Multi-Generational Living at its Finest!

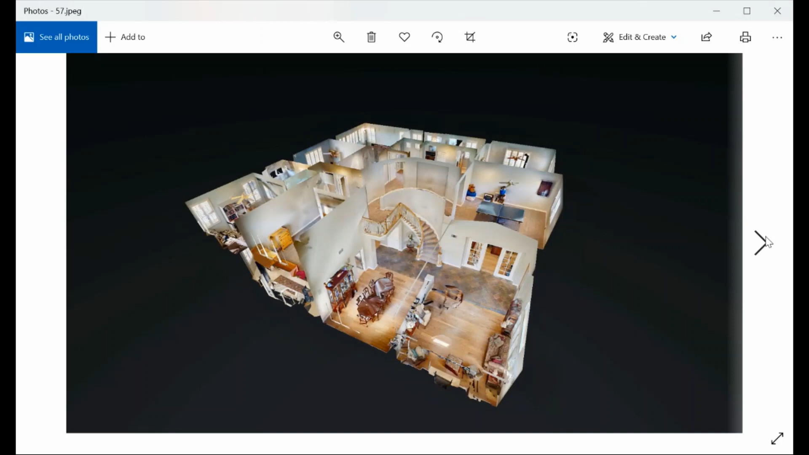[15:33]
Here is the view of the floor plan of the first floor and a view of the floor plan of the second floor. Again, space, value, multi-generational living. This is a wonderful, wonderful home. We'd love to answer any questions you have, and I hope you enjoyed this video.